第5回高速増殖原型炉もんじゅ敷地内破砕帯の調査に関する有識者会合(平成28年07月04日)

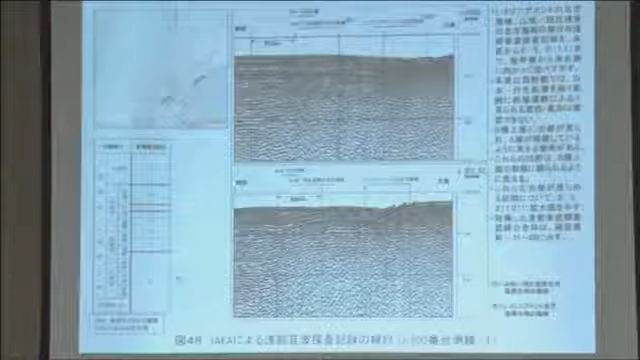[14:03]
B 層上部の上面の凹部ということで、これが文章で言うと20ページの下の E の部分でございます。E の B 層上部の凹部でございます。これにつきましては図の57をご覧いただきたいと思います。
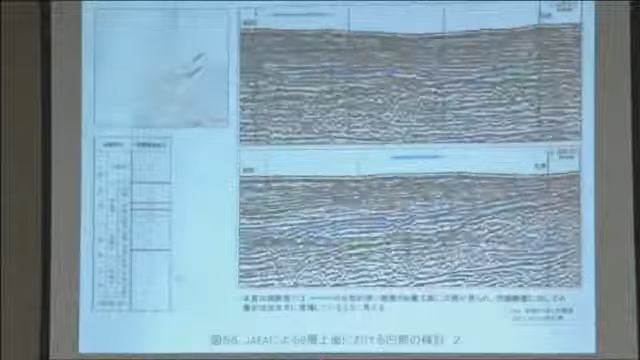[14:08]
図の57はこれは音波探査記録の集約版でございます。
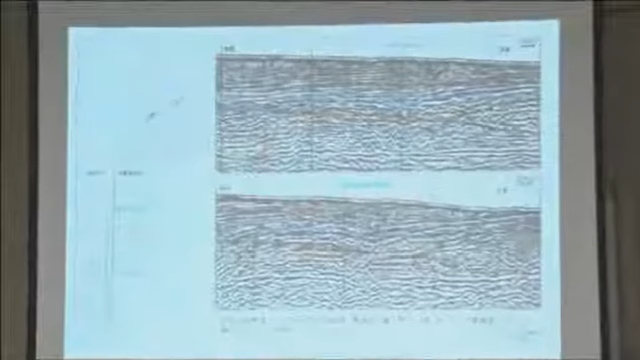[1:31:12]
3045G という断面で、青のバーが入って書いてあるところがその大地というふうに見られているところで、それでその、一番上の、
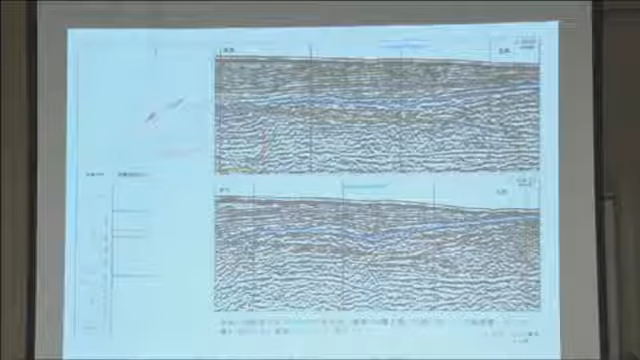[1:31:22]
青色の反射面のところで、このくぼんでいるところですね、一番へっこんでいるところ、ここまで、そこのところまでの部分ですね、
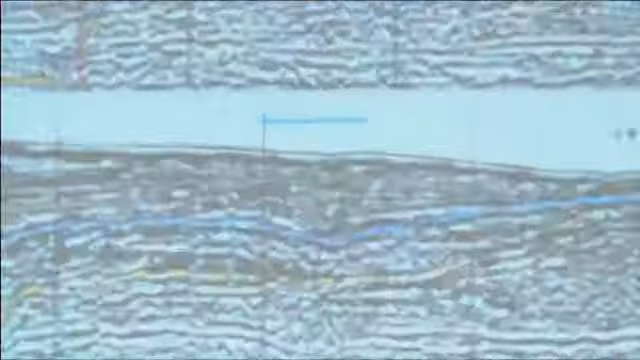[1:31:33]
これがだからこの南西側が隆起して、この部分がへっこんでいるように見えるんですが、
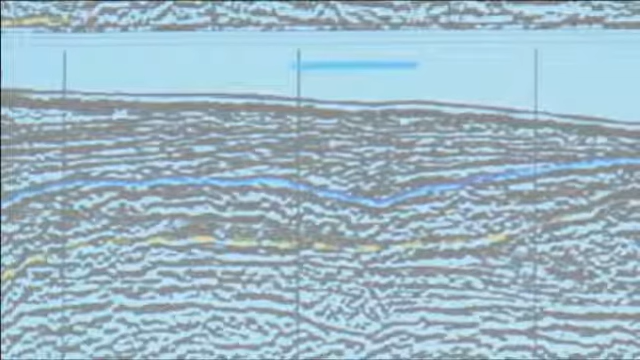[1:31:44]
その下の方に全然その累積がないということですか。でそれがそのちっちゃすぎてあまり見えないんじゃないかというふうに思ってるんですが、まあ、
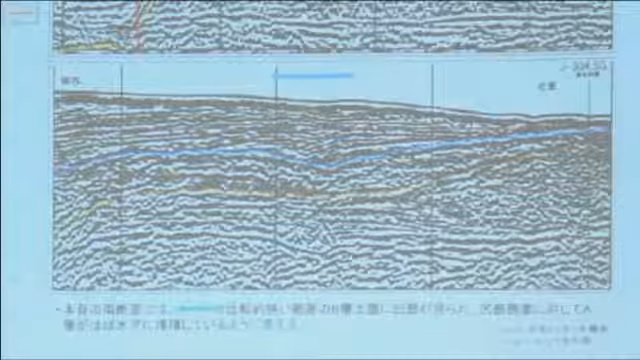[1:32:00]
絶対そうだという自信はないんですが、で例えばその、
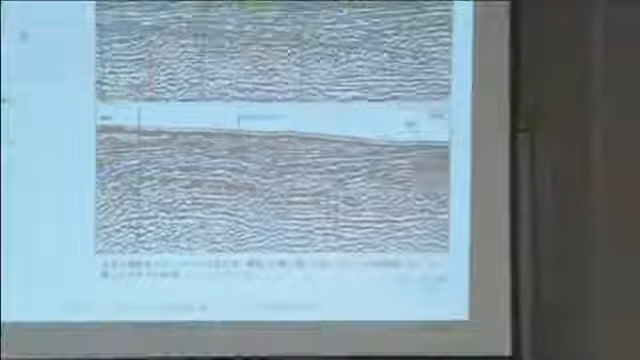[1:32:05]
図の55ですね、55の、下の方の図の
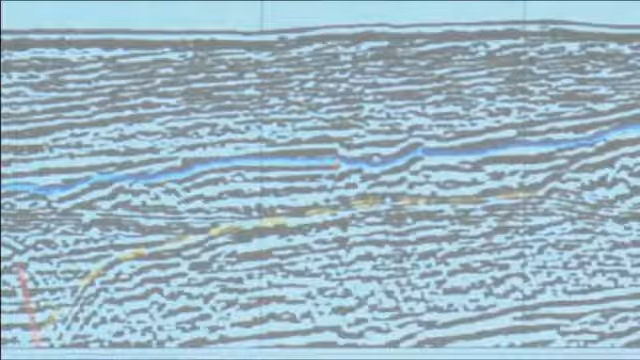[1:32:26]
ありそうにも見えるけど何とも言えない。ここから上がは確かに覆ってるという、ここから上は切れてるって感じはしないんですけども、
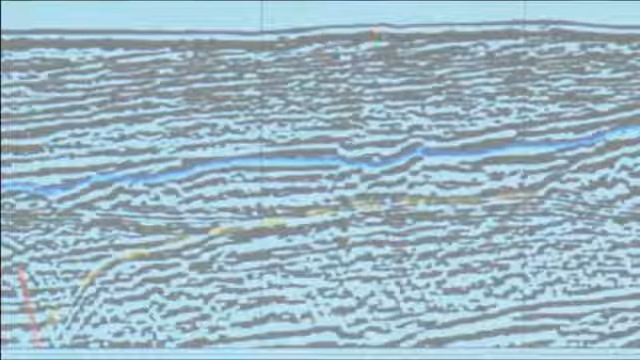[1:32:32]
そういう意味で古い時代に何かこうあって、ここだけこうへっこんでるという感じに見えなくもないという、こっちの方もそうですね、
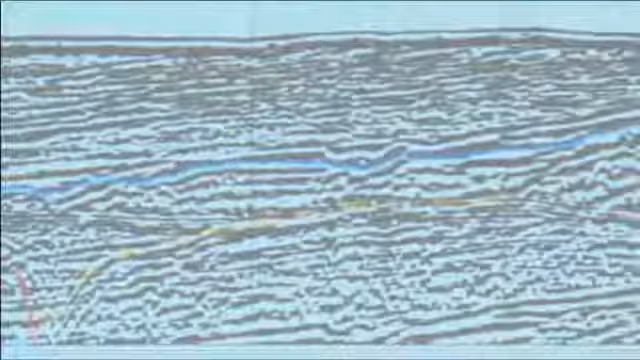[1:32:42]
この辺になんとなくありそうな気もするけどという、で それを単にその谷地形
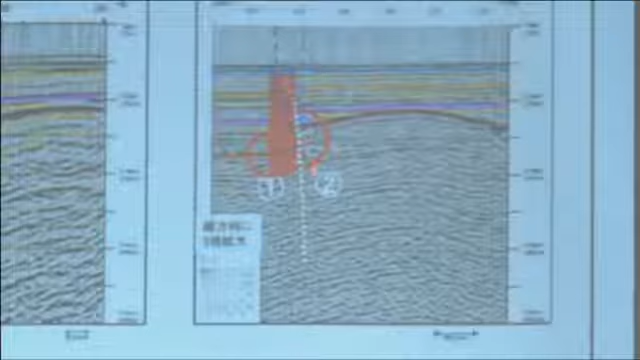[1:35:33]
そういうことで、まあ、ごく一般的な可能性を指摘する程度かなとは思います。
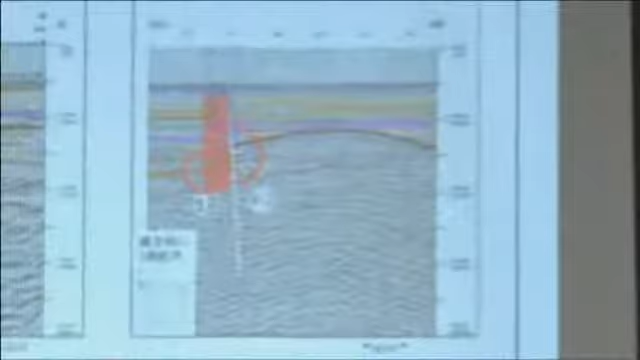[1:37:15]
構造的にまあ、なんていうか、ちょっと へこんだみたいな、
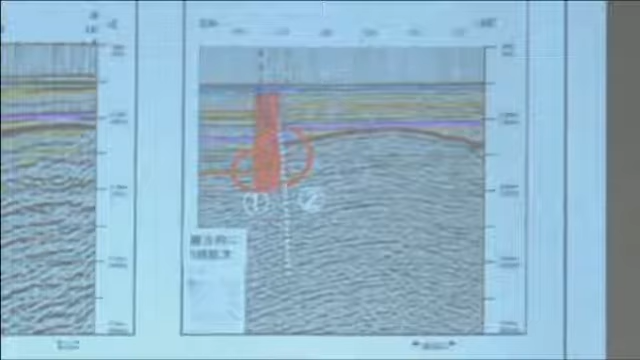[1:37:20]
そういう可能性も考えられるぐらいの、まあ、表現しておくと、